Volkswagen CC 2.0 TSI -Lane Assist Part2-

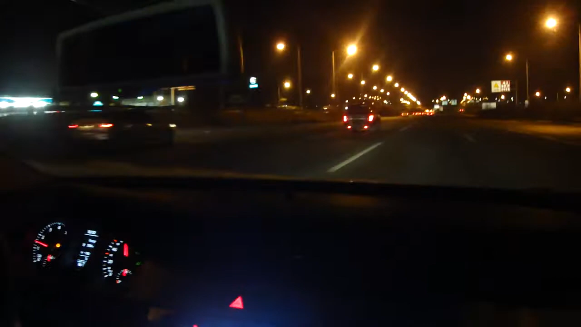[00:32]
80km 지금 정속 주행을 하고 있고요. 연비도 좋아지고 또 이제 스테레웨일도 특별히 조향을 하지 않으니까 굉장히 편리하죠.